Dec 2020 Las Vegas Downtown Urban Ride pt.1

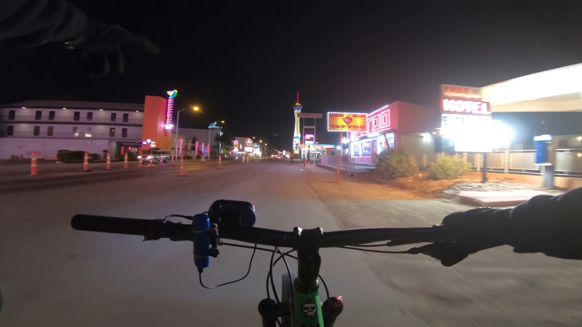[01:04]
I think you're right. Keep using that shit and look like that. It's true, it's sad. Like I said, I don't want any of us to have to go on a diet, but damn, I don't want any of us to have a heart pacemaker and some shit. This is great. 128 channel arcade. Dude, where's the Olympic Gardens used to be down here?
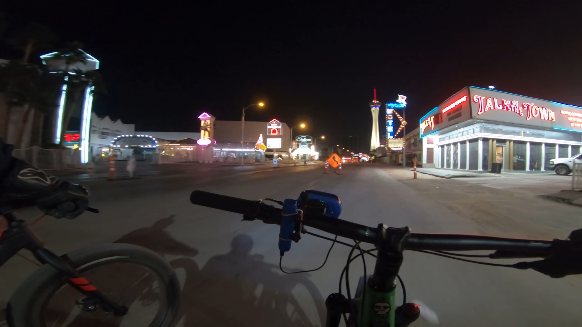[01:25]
Kind of looks like it, I don't know. They got the nudie booth in there. This looks fucked, man.